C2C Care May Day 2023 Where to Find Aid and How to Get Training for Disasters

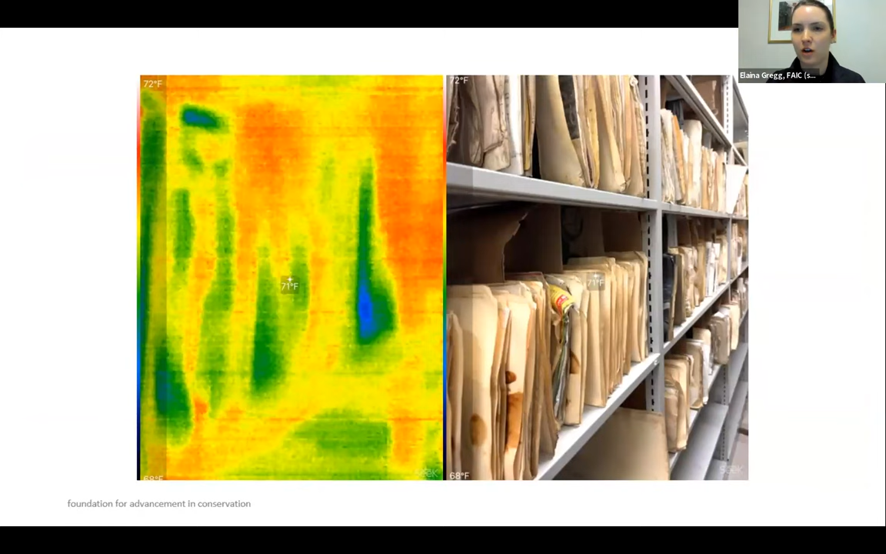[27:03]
On screen: spot 71°F, scale top 72°F
blue indicates the dampest areas progressing from green to yellow to orange to red being the driest and then here's a picture of just an example of one of the damaged photographs which you can see